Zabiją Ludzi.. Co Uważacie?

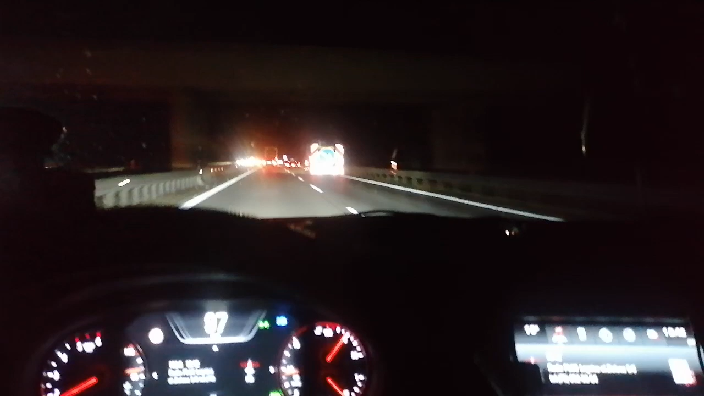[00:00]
Panowie, jadąc po autostradzie w ciemnościach, błagam Was, oznakujcie prawidłowo swój naprawdę fajny pojazd,
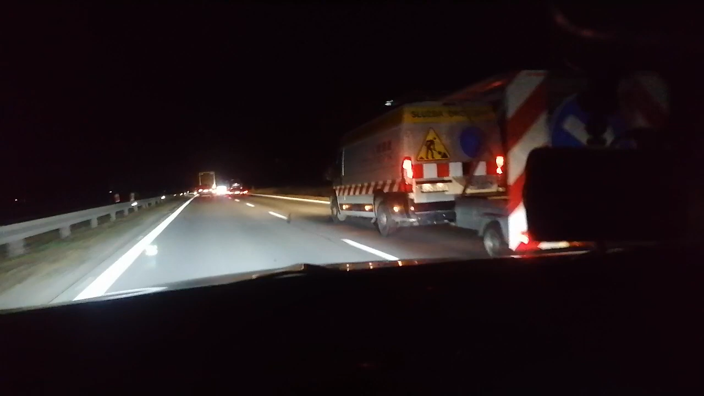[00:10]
bo może być nie fart dla kogoś, jak się Wam będzie w myśl strzałki ze strony prawej. Chciał Was noweta piękna wyprzedzić.